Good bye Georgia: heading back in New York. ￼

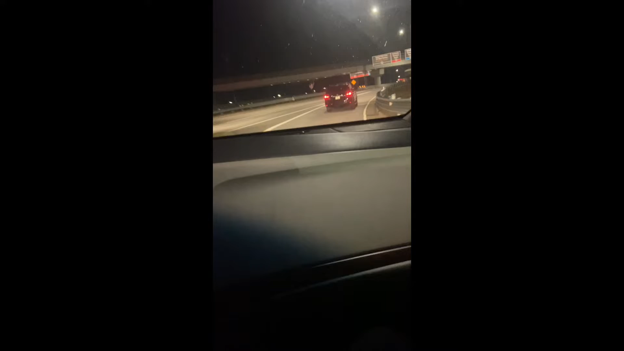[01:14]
so it's still like right around the holiday season so the airports are still going to be pretty busy and it's still going to be pretty packed and everything so and yeah so i'm still driving i'm on my way i'm still in my dad's car i'm on my way he's driving me to the airport and